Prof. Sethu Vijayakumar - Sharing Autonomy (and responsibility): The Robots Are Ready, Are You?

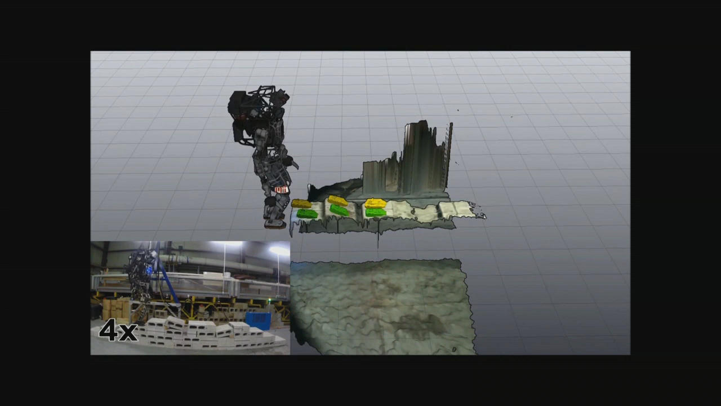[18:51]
This was originally on the DRC, the DARPA Robotics Challenge, and we are now extending this capability on our new robot, which I'll talk about in a moment. And this is what the robot sees.
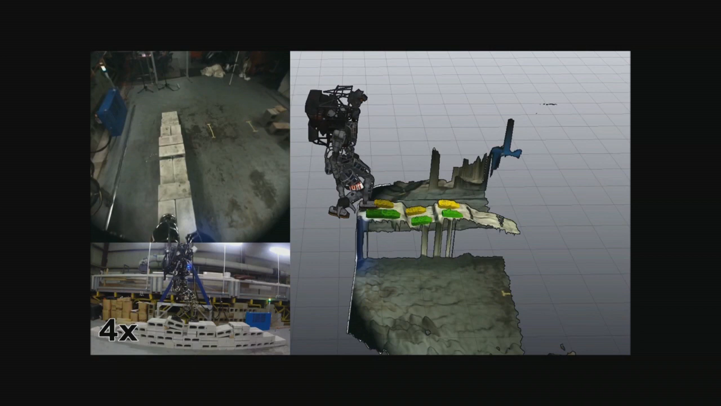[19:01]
So that's the vision, the camera. That's what's happening with the robot going across this cinder block. And that's the real-time motion planning,
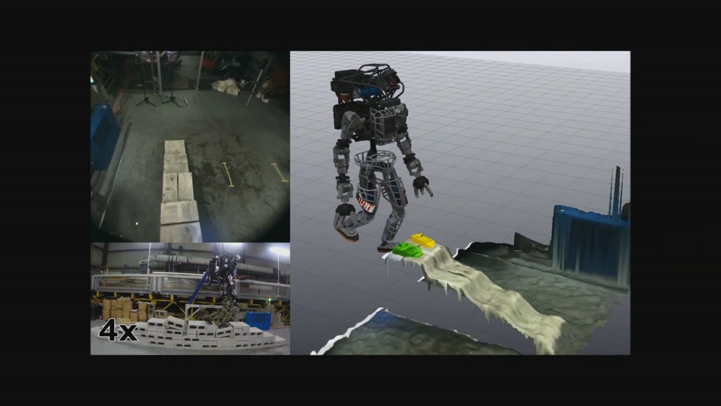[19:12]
while it's creating a sense of the local sense of the environment around the world. So believe me, it's much harder for the robot to fall than make it walk so precisely.
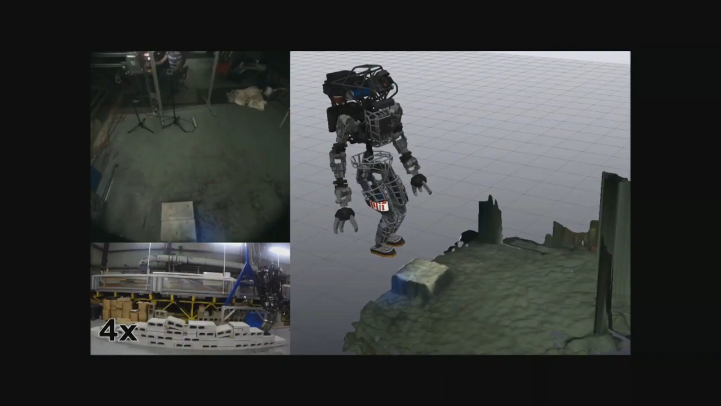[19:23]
So what are the essential elements that's required to do that? It involves various small steps.
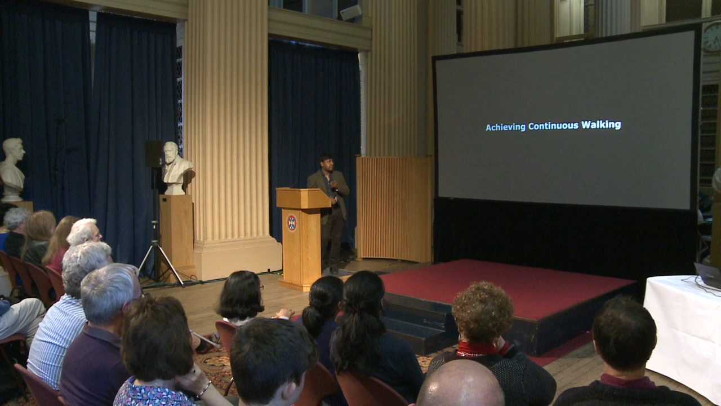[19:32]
So things like creating
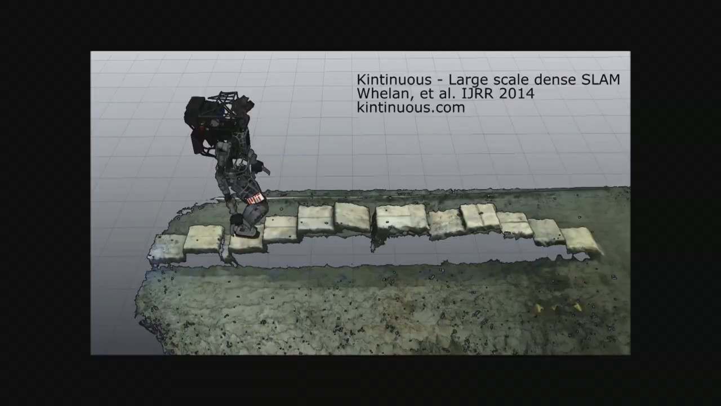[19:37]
return in terms of the different maps of the world,
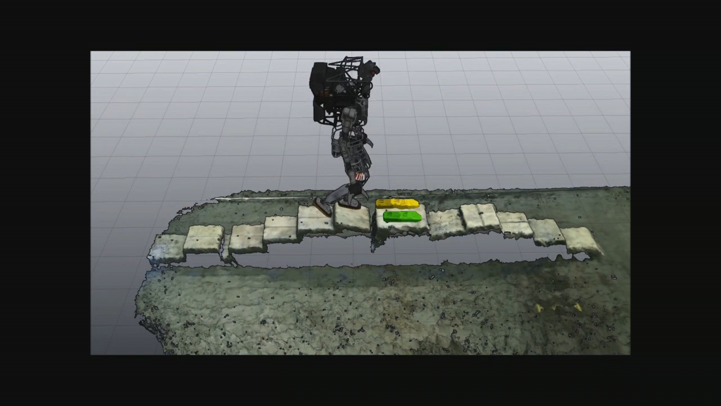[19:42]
creating footsteps to ensure
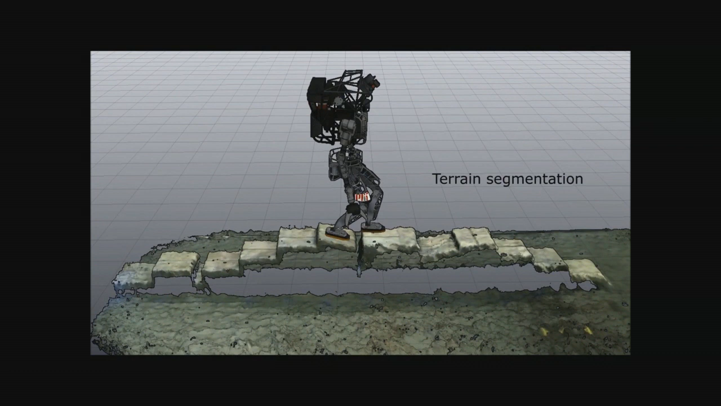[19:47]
that stability is maintained using classical or advanced
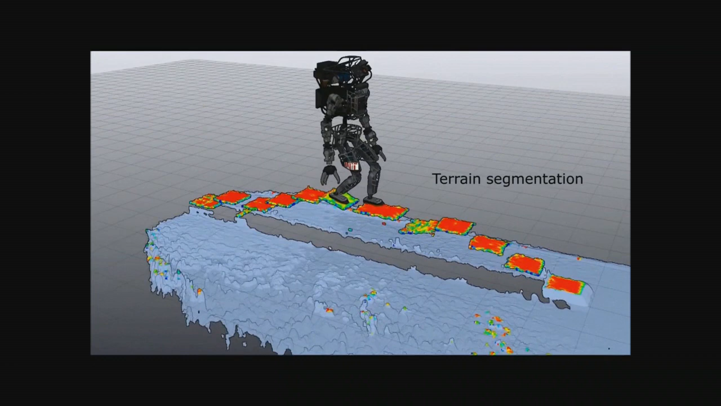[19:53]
machine learning algorithms for doing things like terrain segmentation to figure out what is the
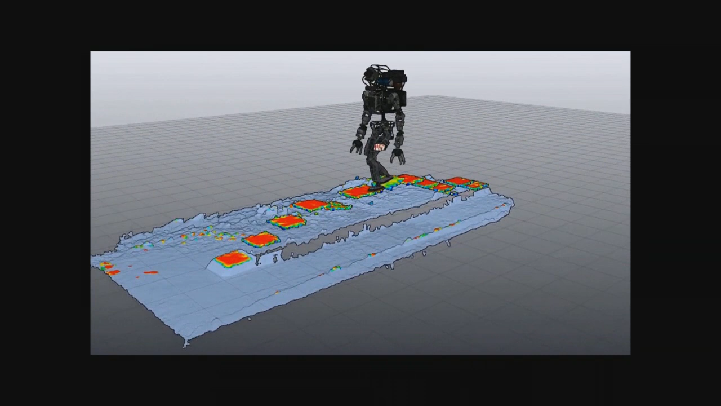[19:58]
state of the the footstep where it can place affordable affordances